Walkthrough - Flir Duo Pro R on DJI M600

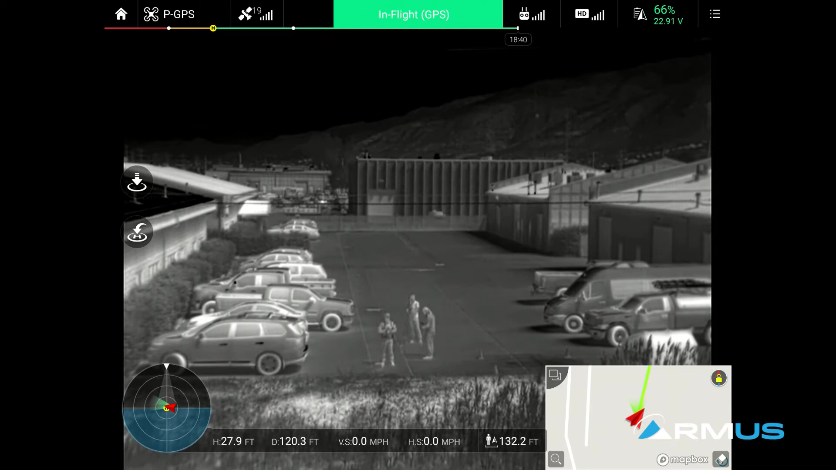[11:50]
So as we move around, we can move the gimbal, the gimbal up and down. That's an easy one to do. That is on one of the dials. And then we can move the gimbal left and right. It's also on one of the dials. So the audible noise, we can hear the beeping. The audible beeping noise allows us to, tells us that the gimbal is in its, uh, dead center spot. Some of the other things that we've configured on the PWM outputs is just to change the picture in picture,
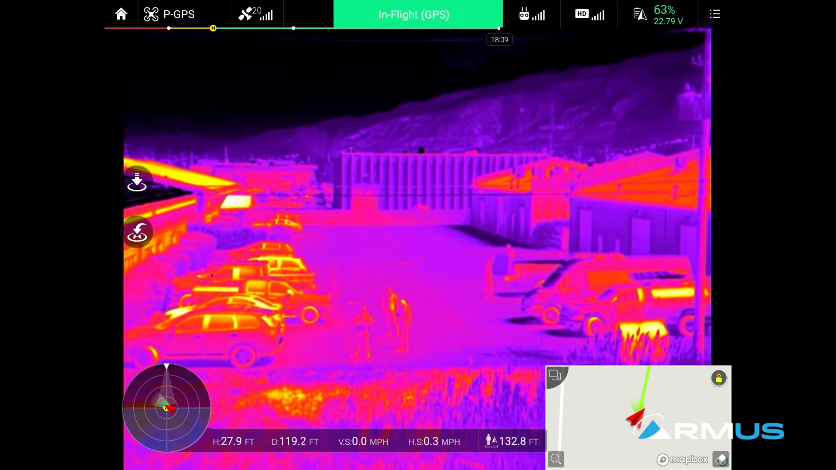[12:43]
We can also change the color palette. So we'll come back here to thermal and then on one of the switch we've configured, we can change the color palettes and how that looks. You get to choose three as far as three color palettes on here. Um, just because you're only using a three position switch to choose, even though there's a various amount of different color palettes you can use,
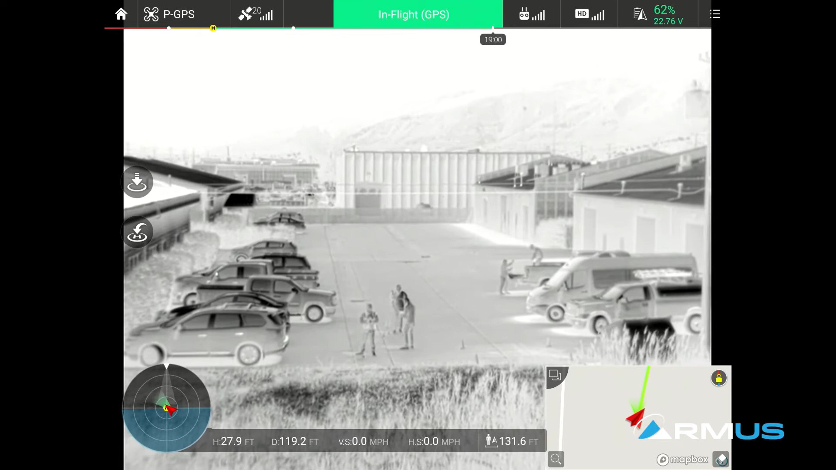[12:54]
we're only selected black, hot, white, hot, and the fusion color palette. And then lastly, is that we actually have a mode switch that's set up on here for how the gimbal behaves or what it does.
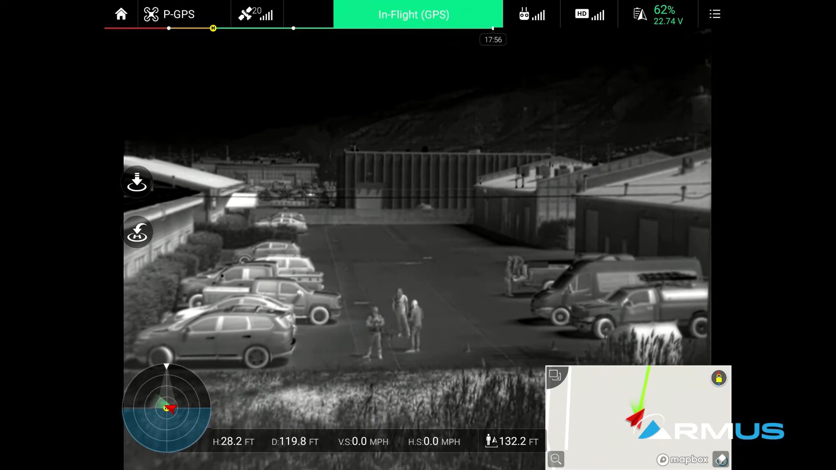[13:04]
With a couple of switches, we can actually get the gimbal to recenter. We can get it to lock up or down. And that's just the way the mode switch works on, on this system. But we can still move the gimbal around wherever we need to up and down, left and right.
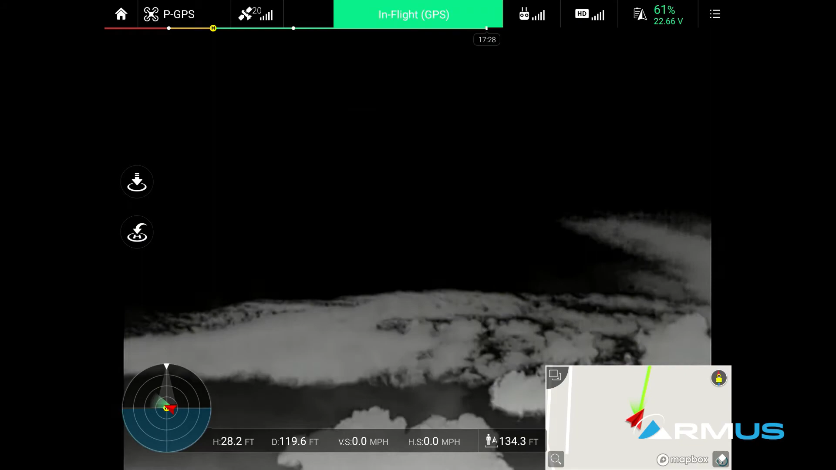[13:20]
And as a second operator, it is actually a lot easier to do it this way than it is to try to set it up with the,